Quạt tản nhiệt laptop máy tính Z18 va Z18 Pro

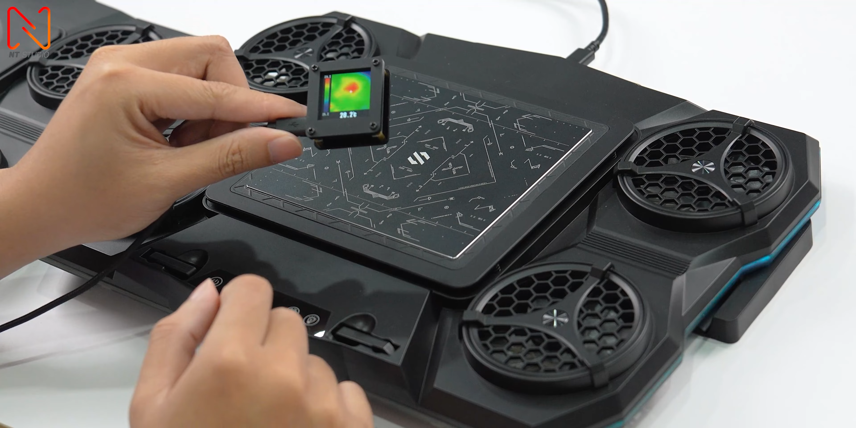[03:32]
mình sẽ đo trước cái bề mặt của nó Hiện tại thì đang theo đúng nhiệt độ môi trường là 29 độ nhé Mình sẽ bật cái mức nhiệt đầu tiên này Cái tản nhiệt sò